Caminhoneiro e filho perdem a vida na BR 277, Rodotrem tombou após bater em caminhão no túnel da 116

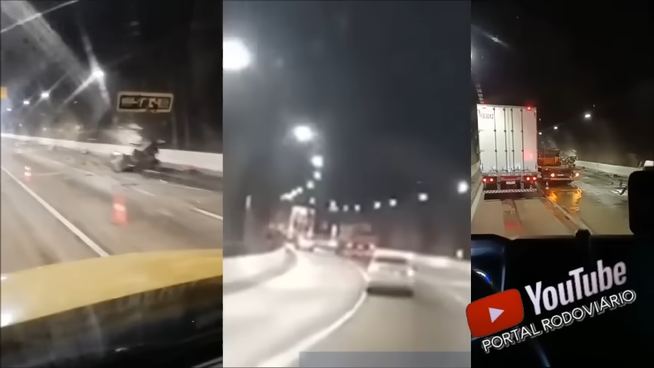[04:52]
Vai trancar tudo. Nove eixo da Giovanela, desceu sem freio, bateu no caminhão dos operários, tem gente trancada em ferragem, a gabine do FH da Giovanela sumiu. Cara, tá feio ali, os magrão já tava chegando já. Abraziada, 17h42, quem for descer sentido Curitiba e a Serra do Noventa,